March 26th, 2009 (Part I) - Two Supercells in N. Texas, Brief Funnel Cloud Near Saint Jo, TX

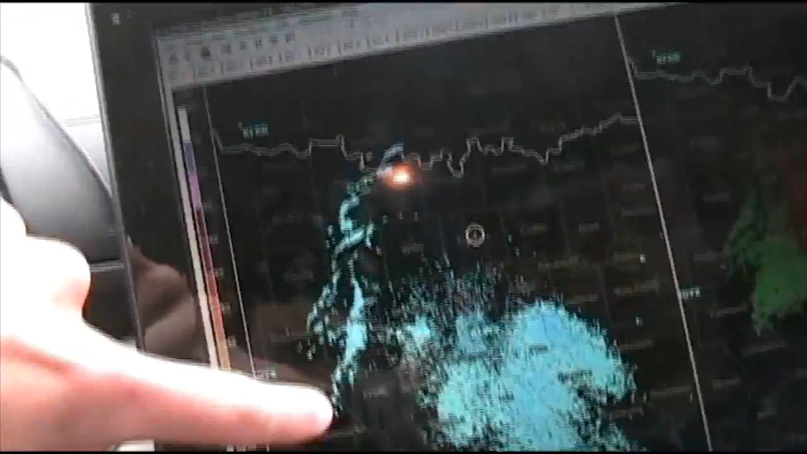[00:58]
I don't know if any of that's going to develop into anything, but that's the best we've got to go with right now.
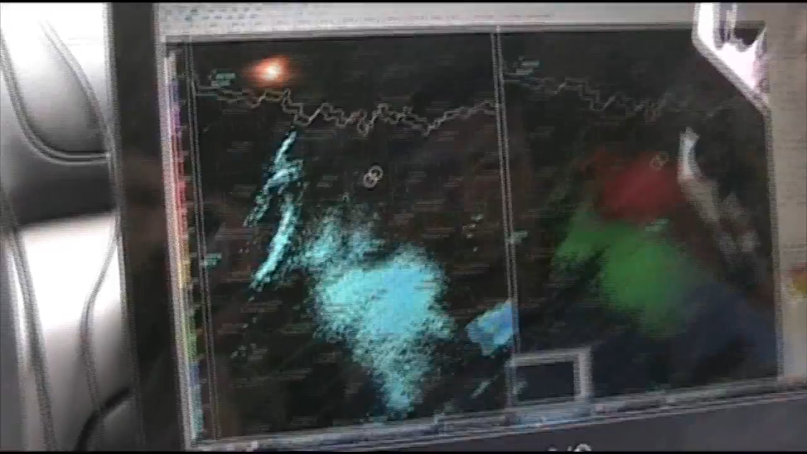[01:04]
You can see the dry line dancing right here. It says radar signature.
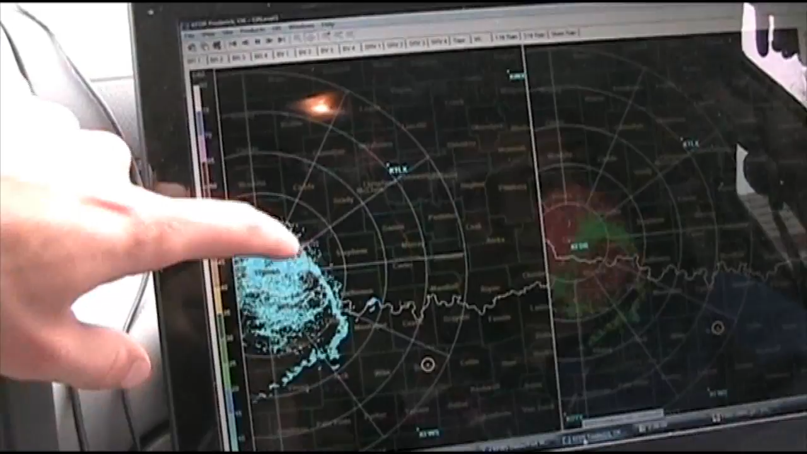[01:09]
You can see it here as well, the little bulges and dances it's doing, which is very interesting. Bulges and dances.
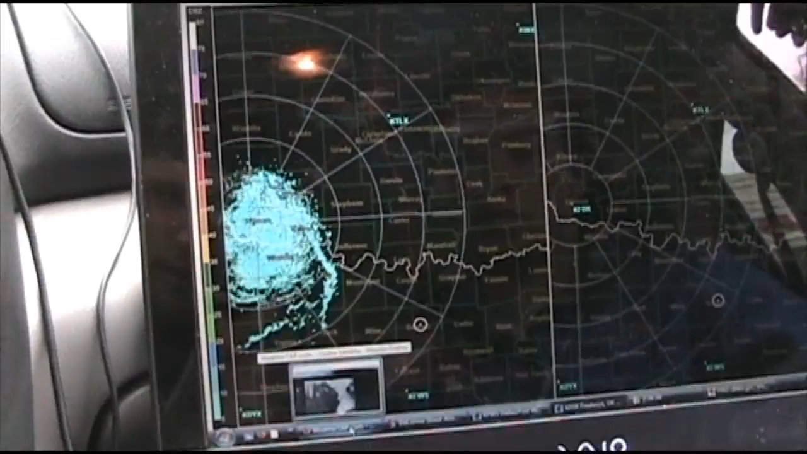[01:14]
Yep, that's what I would call the best description I can come up with. So, we'll keep watching it.
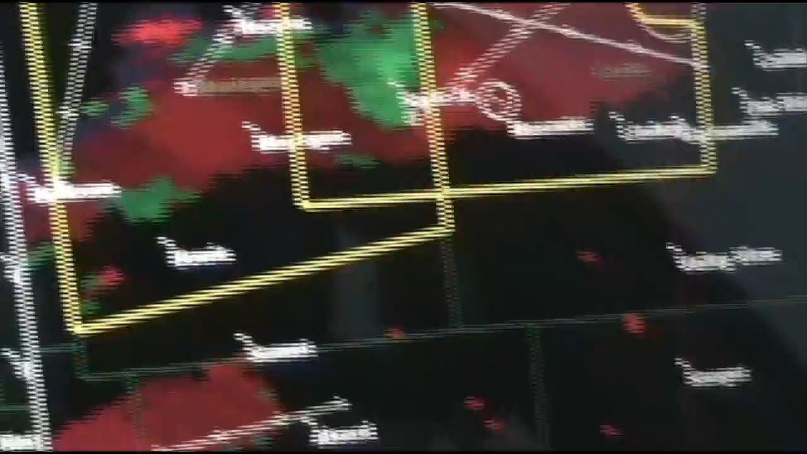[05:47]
Especially coming around this side here.